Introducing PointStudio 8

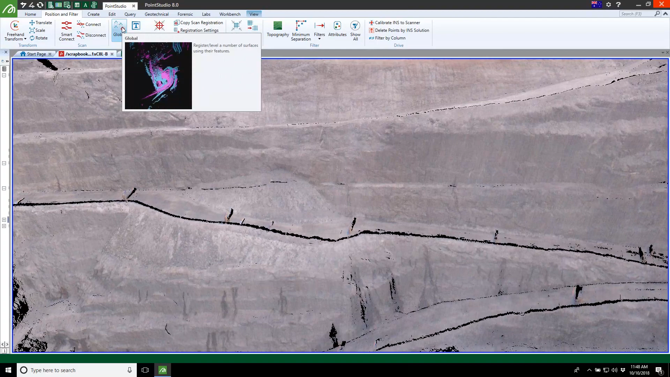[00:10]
Automated workflows,
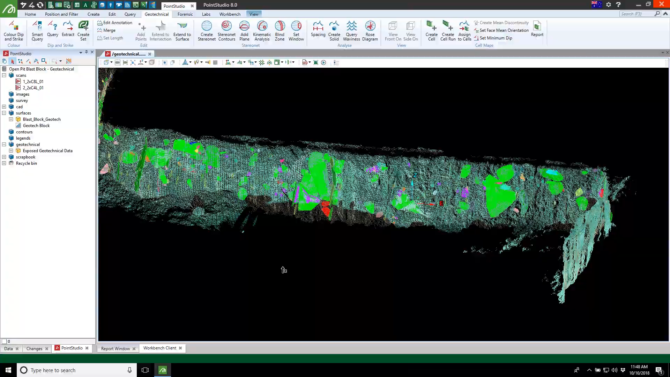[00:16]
updated geotechnical CAD and reporting tools and speed improvements
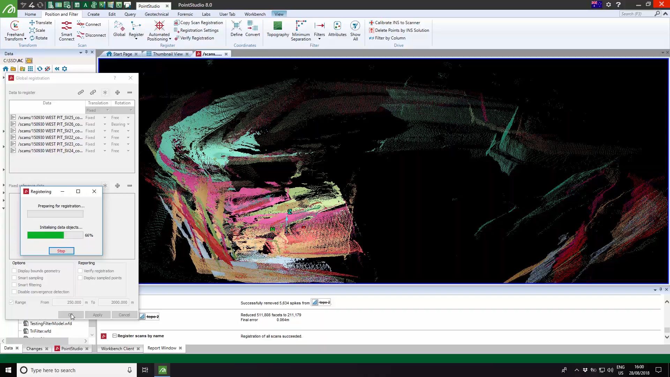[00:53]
boost laser scan processing efficiency by transforming multiple steps into a single automated process.
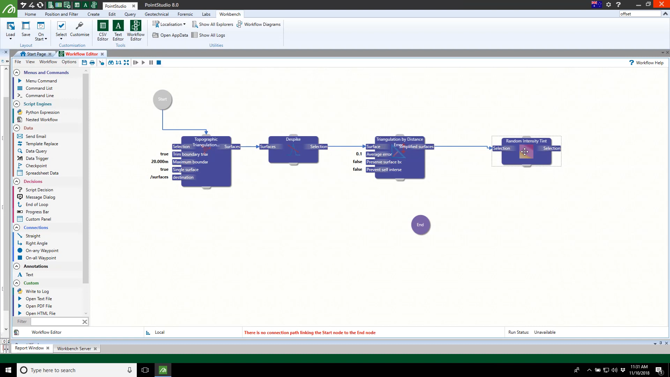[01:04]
Build interactive command sequences and link components to data to easily run automations in context. Run commands on a selection of data.
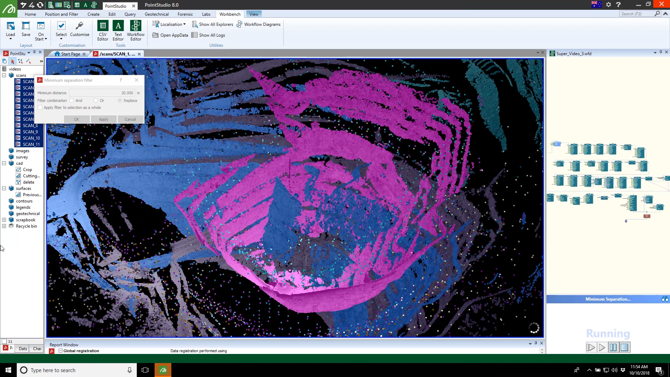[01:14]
For example, de-spike, duplicate and simplify surfaces by compressing 5 steps into a single click.
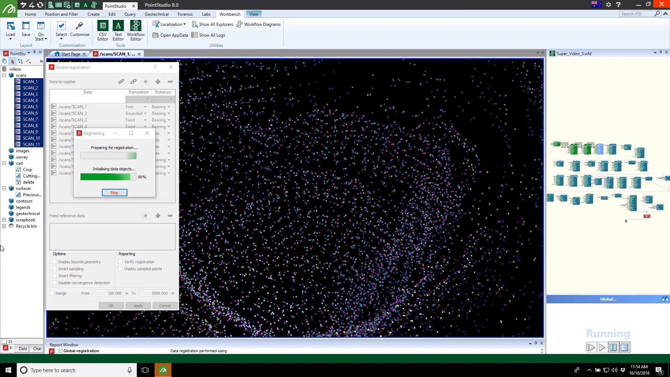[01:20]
This is 10 times faster than manually completing each stage of the process.
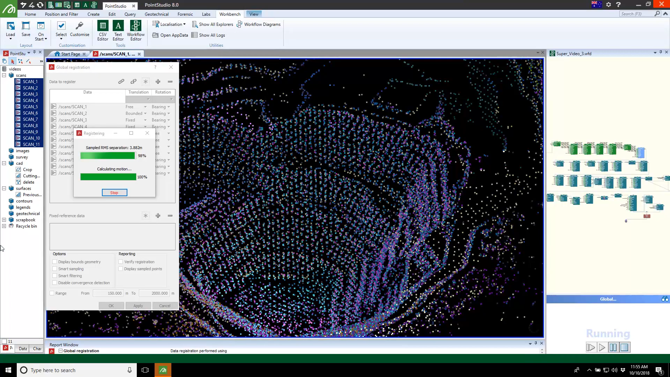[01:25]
Transform the survey experience by automating multi-step processes.
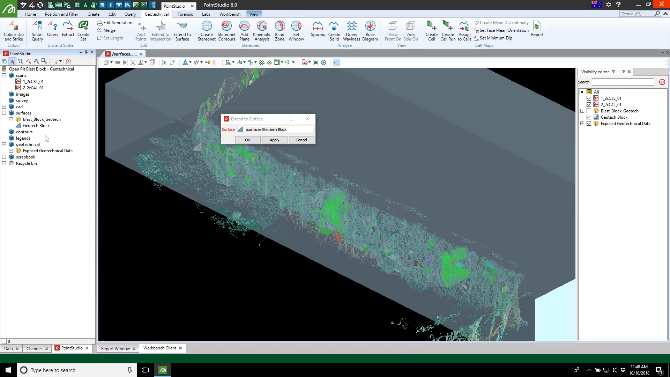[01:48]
Enhanced geotechnical tools functionality includes extend discontinuity
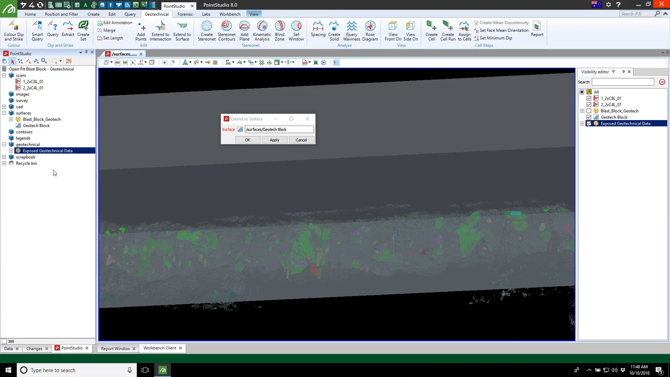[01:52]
planes to analyse blast block solids and pit advancement solids with a single click.
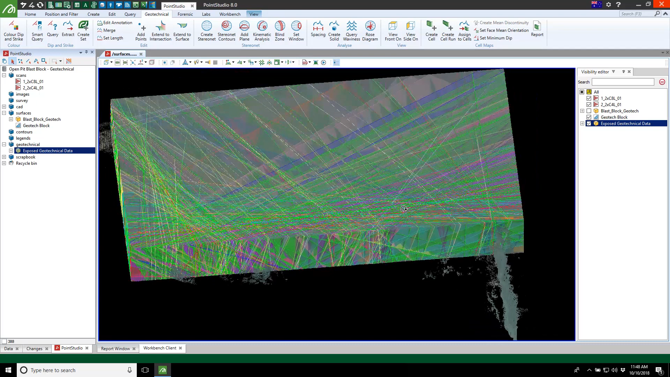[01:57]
New options include updated fast keys, enhanced visualisation and the ability to undock panels.
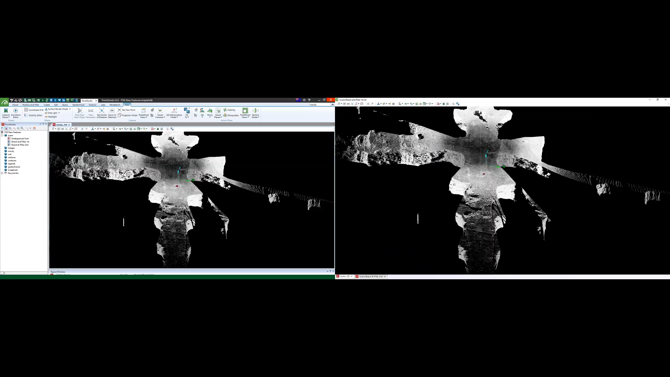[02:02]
Workbench integration enables searching for menu items and new animated tool tips to display video tutorials.
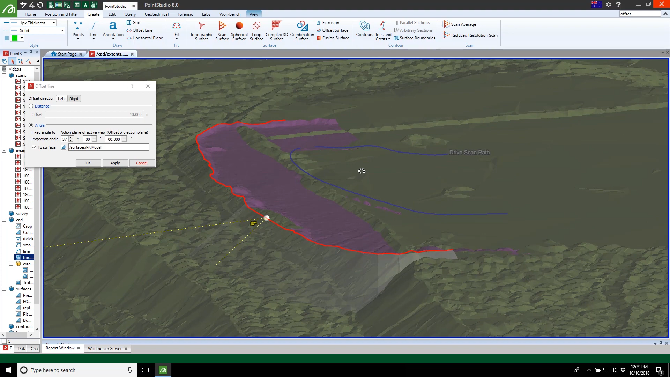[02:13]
Upgraded CAD features an offset line to surface tool to more easily project toe, crest and other CAD lines at an angle onto a surface.